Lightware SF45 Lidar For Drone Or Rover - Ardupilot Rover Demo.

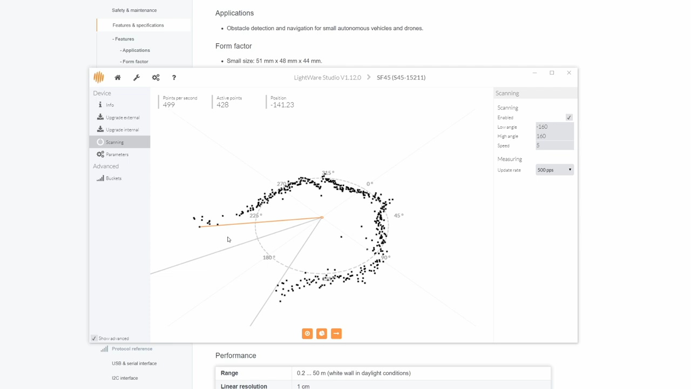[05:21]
Literally my hands are right around it now and you can see all the points and then if I put my hands out further you can see that extend out as well.
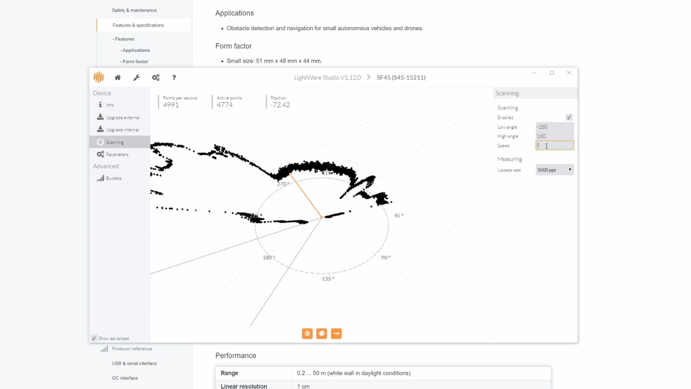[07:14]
the speed increase and that will change what it's actually picking up.
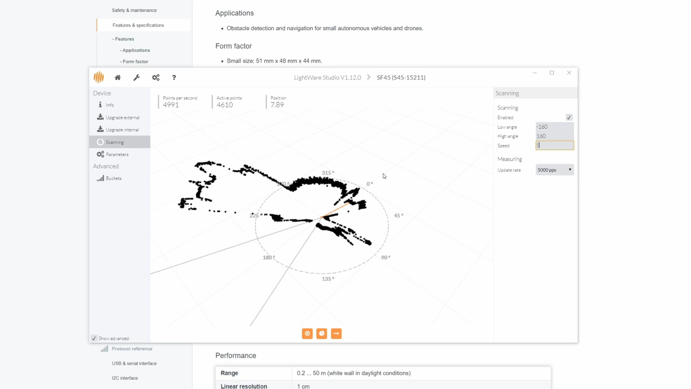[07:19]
Now at the moment I'm sitting right next to the lidar and what you can see here is actually me.
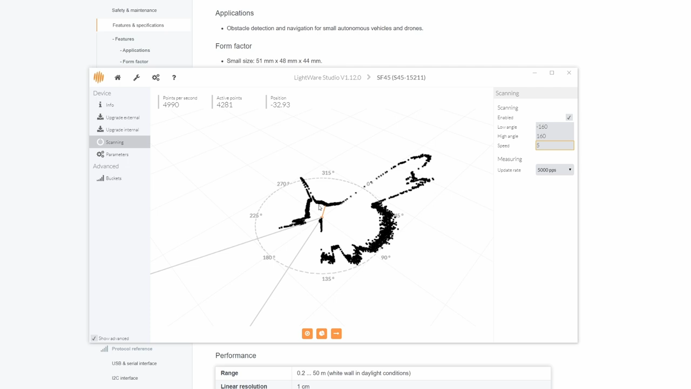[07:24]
That is my body being detected by the unit. If I now move out away from it you can see that actually extend out.
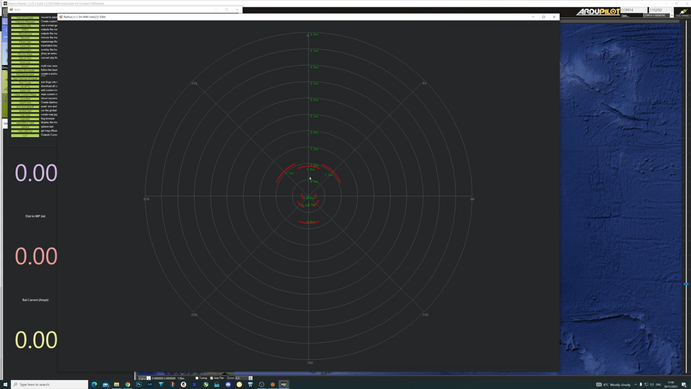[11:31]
if I move further back you can see what it is sensing is completely changed so it's got a much bigger feel for the room than it had before and this is what allows it then to actually detect the objects whilst using it in our autopilot and mission planner.